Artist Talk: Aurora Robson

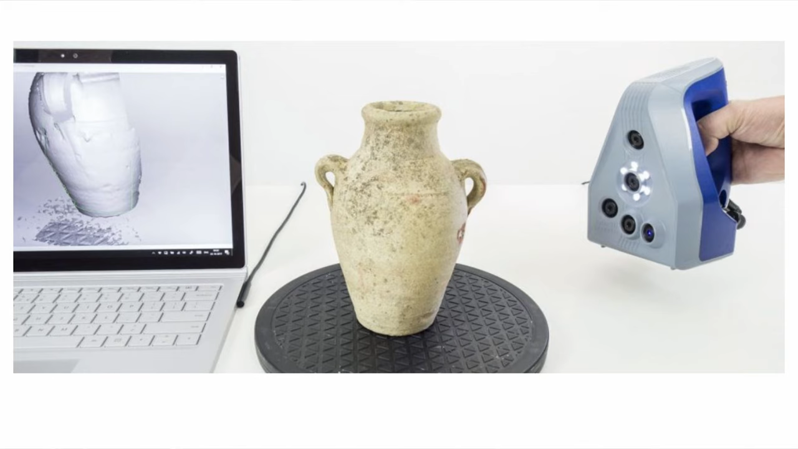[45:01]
and I also have one of those it looks like an iron what it is is a state of the art high resolution 3D scanner so this all came to being part of my tools because I was commissioned last year by Amazon of all clients very interesting to create a piece for their new corporate headquarters in Arlington Virginia and the piece was all about mushrooms